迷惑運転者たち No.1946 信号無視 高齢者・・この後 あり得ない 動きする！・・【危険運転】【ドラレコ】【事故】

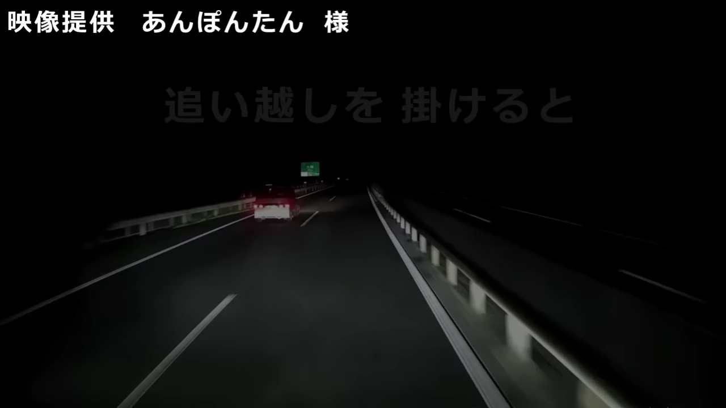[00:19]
出たよ。サンドラはやめてほしいよな、こういうやつな。一回はいいよ、一回はな。一回は我慢してやるからよ。メーター見ながら走ん